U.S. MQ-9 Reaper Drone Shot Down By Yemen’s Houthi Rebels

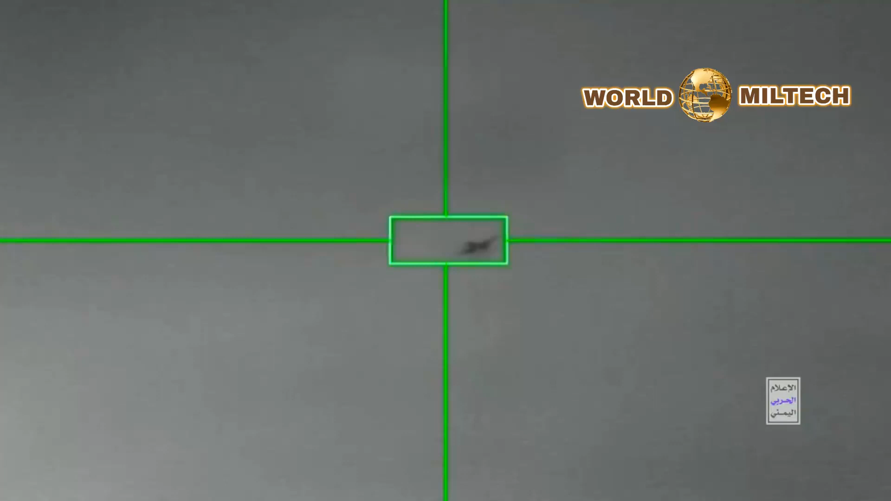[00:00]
US MQ-9 Reaper drone shot down by Yemen's Houthi rebels Yemen's Iran-backed Houthis release footage showing American MQ-9 Reaper UAV being shot down over Yemeni territorial waters.